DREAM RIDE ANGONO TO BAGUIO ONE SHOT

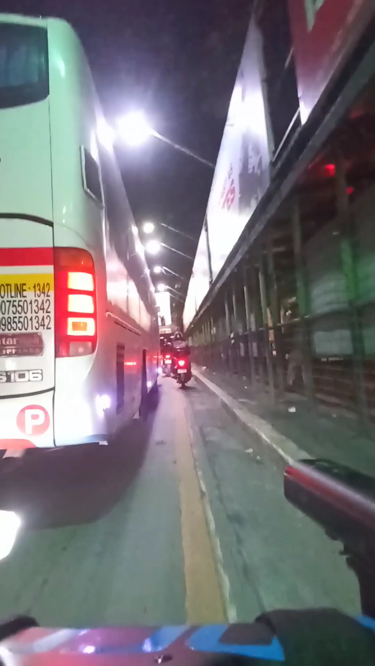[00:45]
First time kong makadaan dito sa EDSA ng
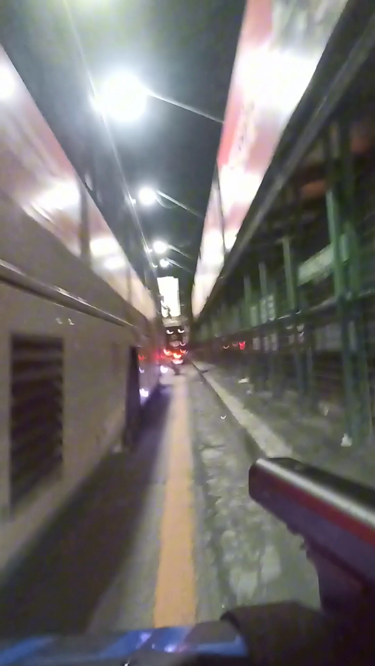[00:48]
nakabisikleta at iba rin talaga makipagpatintero sa mga sasakyan dito, eh, no?
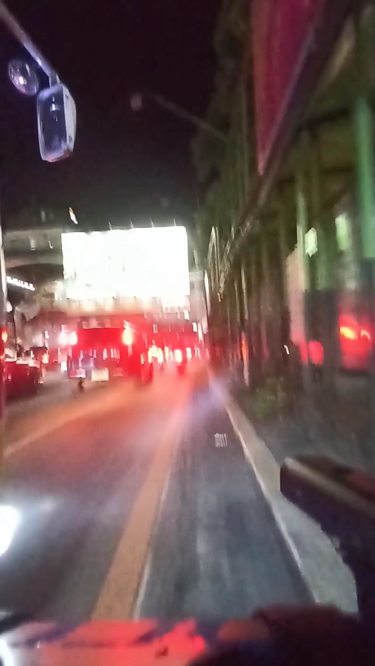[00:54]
Kaya sa mga kapwa ko siklista, bike commuter, bike to work dyan na madalas dumadaan dito, eh, iba yung pag-iingat.
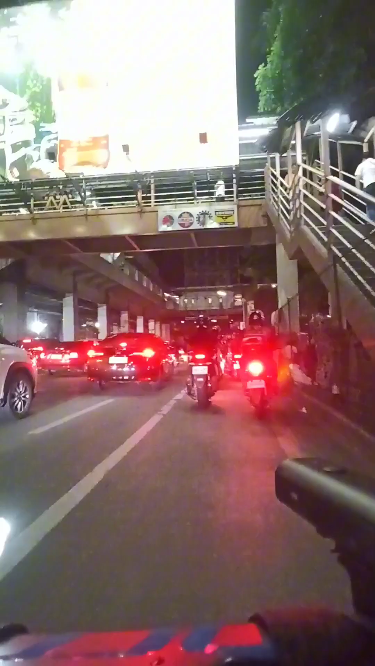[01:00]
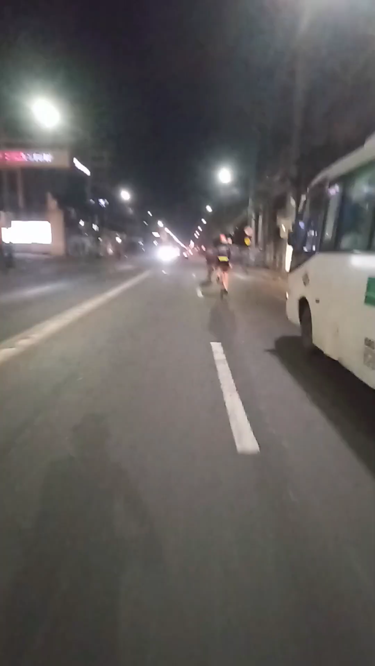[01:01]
Bueno, nasa Valenzuela na nga pala kami ng mga oras na to.
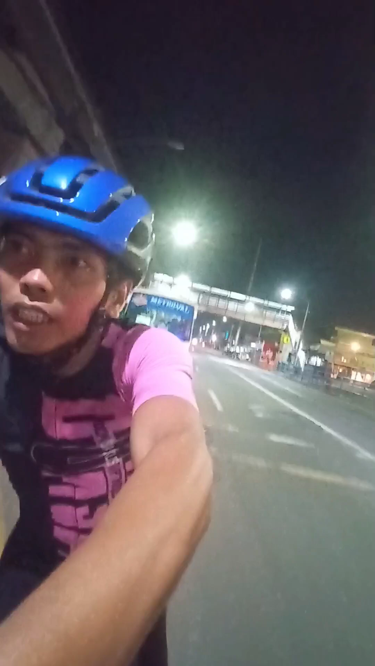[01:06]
At yun nga, from Angono ay plano naming i-one shot ang Baguio.
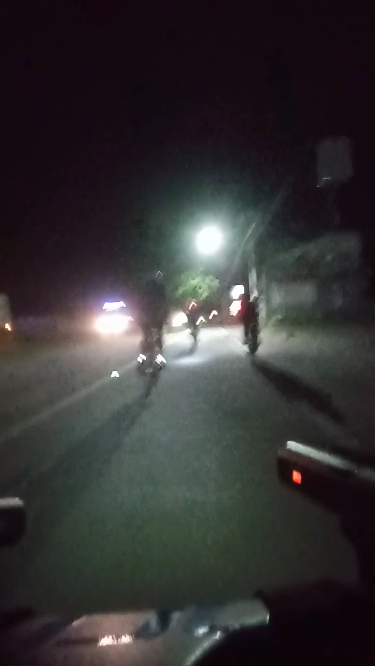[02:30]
Matapos yun ay tuloy-tuloy na uli ang mahabang padyakan. Nakaka-amaze lang yung bike lane dito sa may San Fernando, Pampanga.
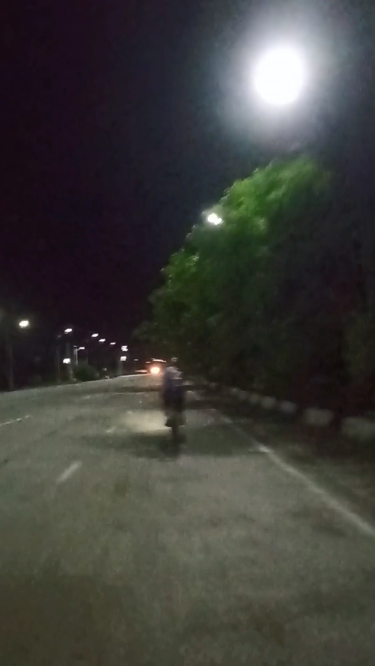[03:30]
Oo nga, no? Oo nga, nung dating pagpunta namin dito, wala pang ilaw to.